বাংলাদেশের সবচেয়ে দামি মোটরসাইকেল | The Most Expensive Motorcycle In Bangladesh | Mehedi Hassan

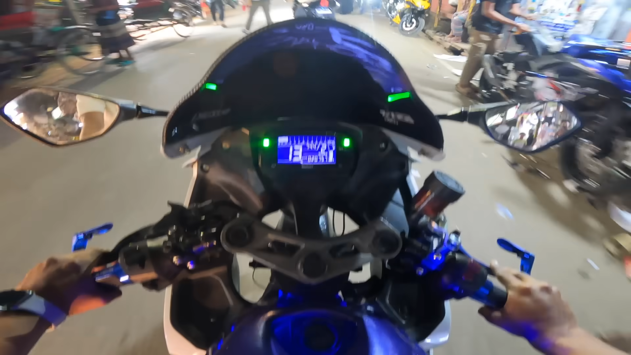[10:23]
বাইকের সাউন্ড আপনারা তো শুনতেছেনই, এটা হচ্ছে হৃদয় ভাইয়ের বাইক। বলতেছে যে ভাই চলো তোমার সাথেই বের হই, একটু চালায় আসি বাইকটা। সাউন্ডটা অনেক সুন্দর লাগতেছে, ভালোই।